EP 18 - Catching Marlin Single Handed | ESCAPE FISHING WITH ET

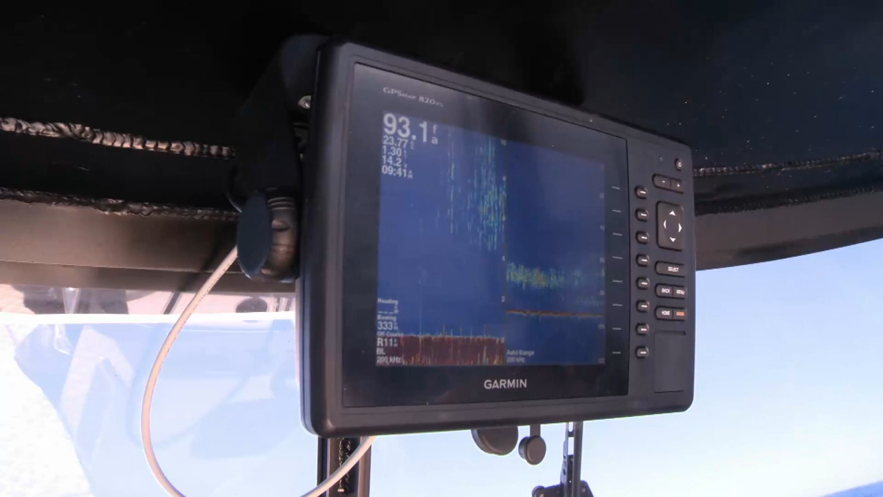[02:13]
At the moment, the Garmin's saying about 94 fathoms.
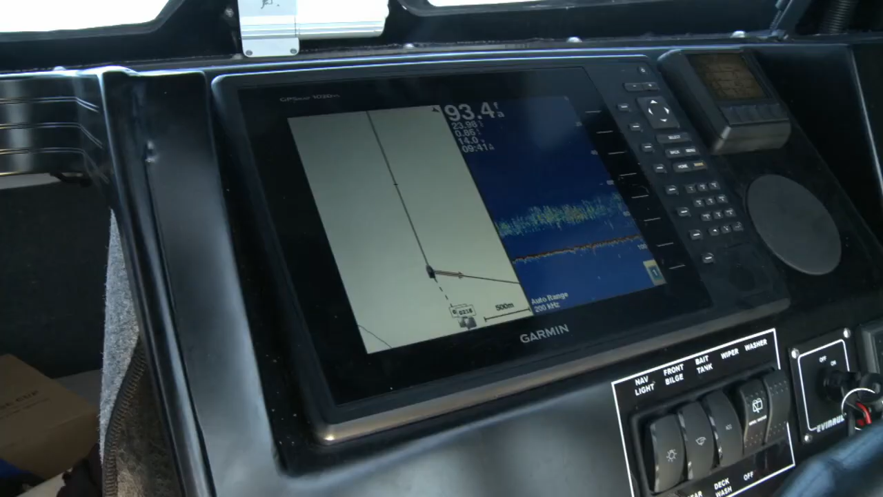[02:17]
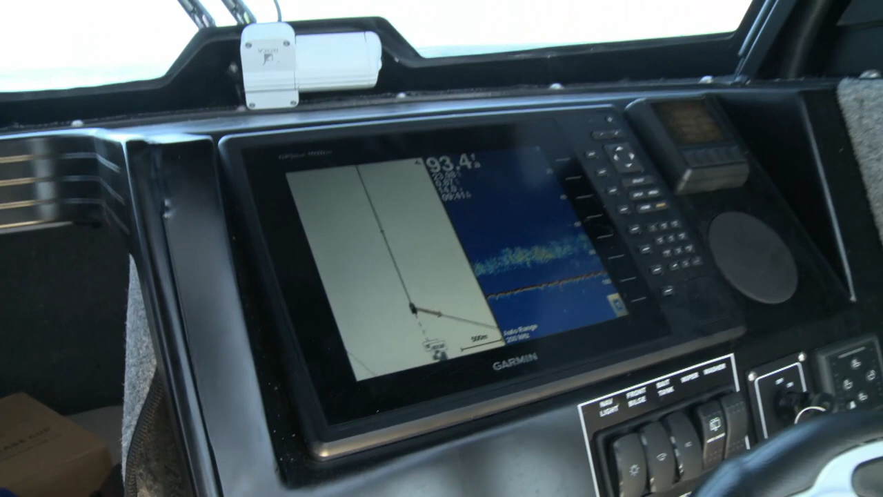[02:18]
So anywhere from 85 to 94 fathoms is a pretty good mark. You wouldn't believe it. I just tested a lure.
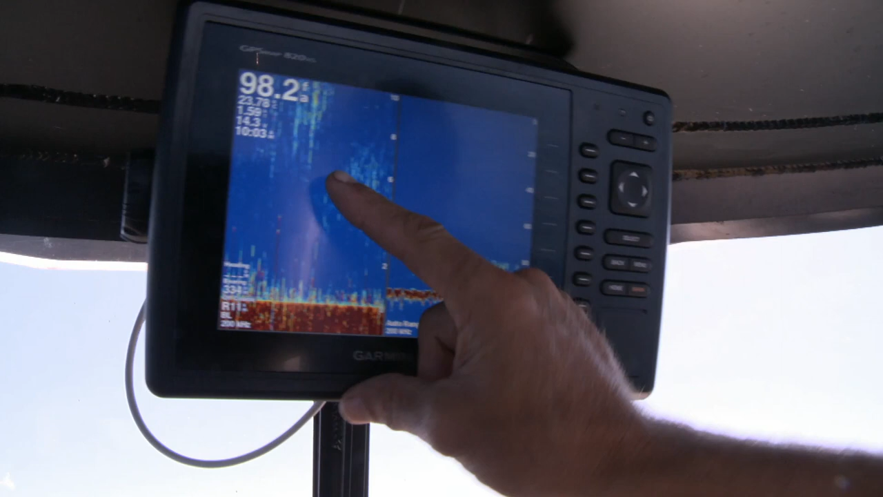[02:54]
You can see the bait just all queued up.